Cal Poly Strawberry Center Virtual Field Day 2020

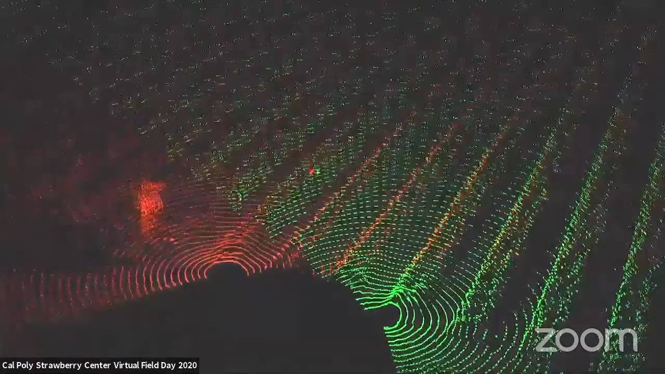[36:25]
three-dimensional data of the fields, plants, and all objects below and surrounding the harvester.